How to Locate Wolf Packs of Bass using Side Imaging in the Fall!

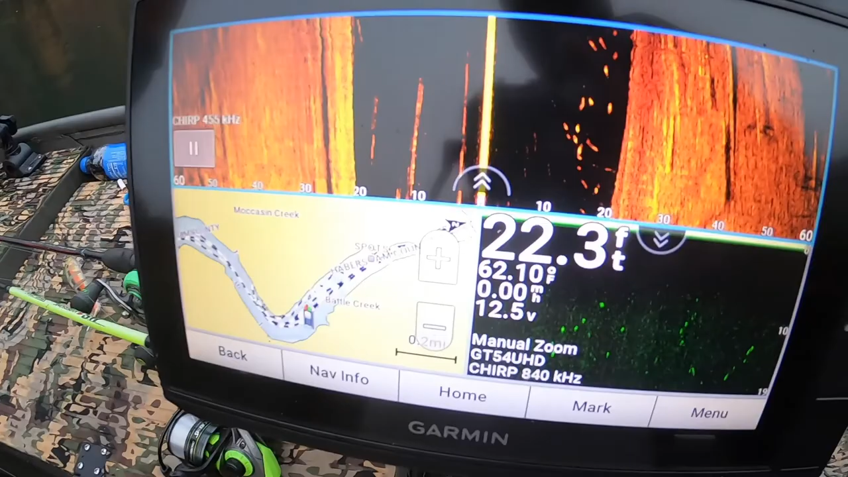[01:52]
On screen: depth 22.3 ft, water 62.10°F, speed 0.00 mph
What are you, 20 foot of water? Yeah, look at that. Look at all of them, George. That's a hella fish.
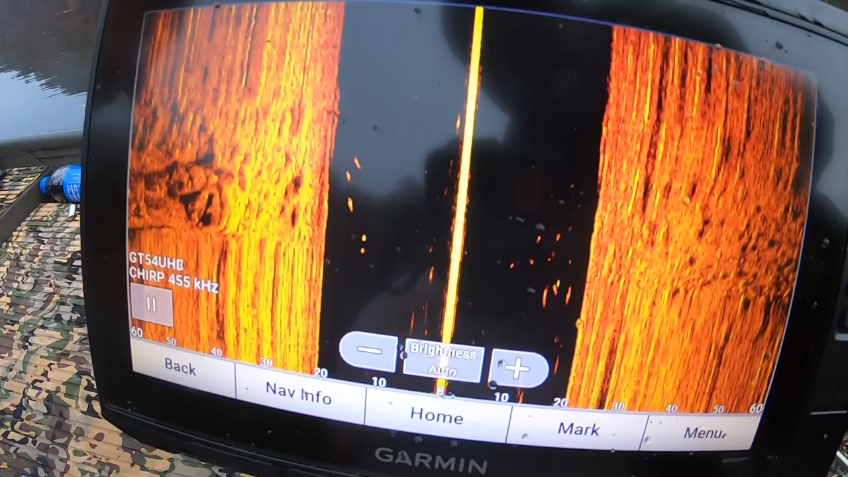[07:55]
Look at that. Look at all those bass. Those are bass right there. Elevated above the water line.
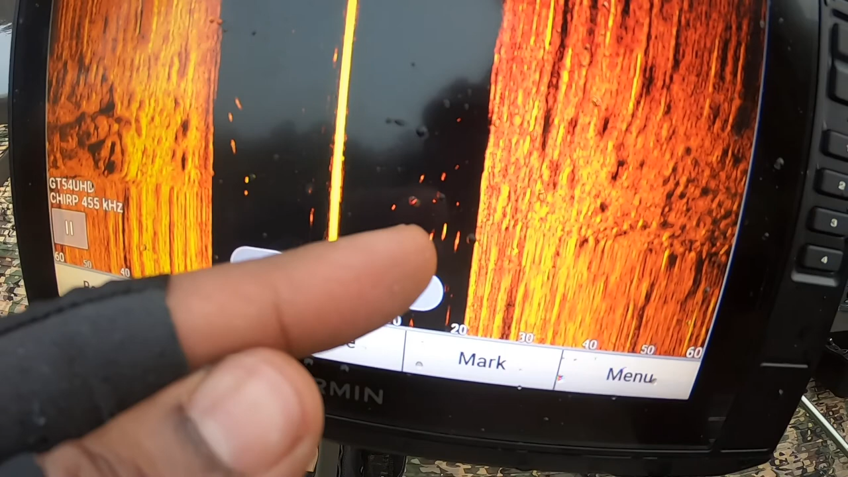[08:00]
And we're just standing in one spot. But those are long marks. And those are bass right there.